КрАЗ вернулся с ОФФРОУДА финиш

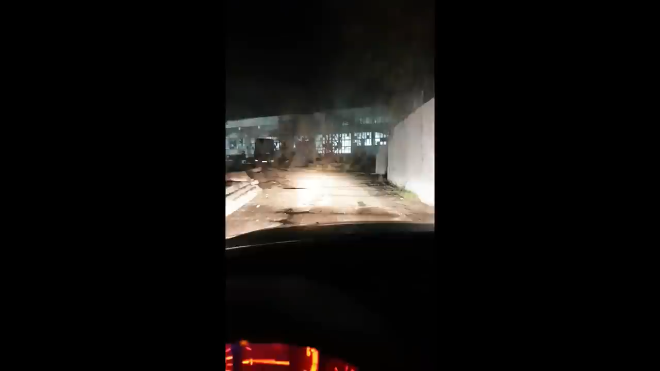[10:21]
Только недавно приехали! Разгрузились! Пытаемся выехать по этой жести на этой базе! Лужи стали еще глубже! Дорога еще страшнее в темноте! Точнее, полное отсутствие! Почти как в нескучном!
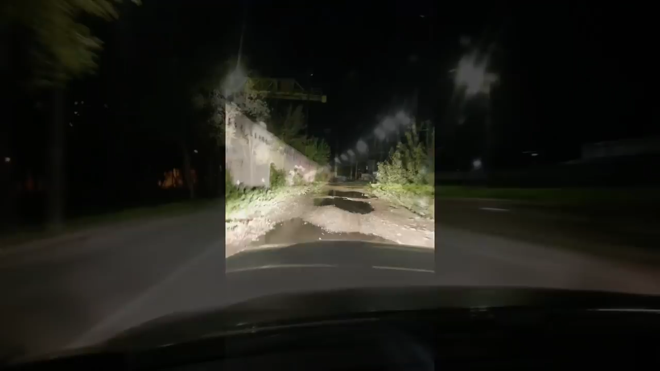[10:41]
Да, такого оффроуда давно не было, я вам скажу! Три часа ночи ровно! Я лечу по улице Бориспольская!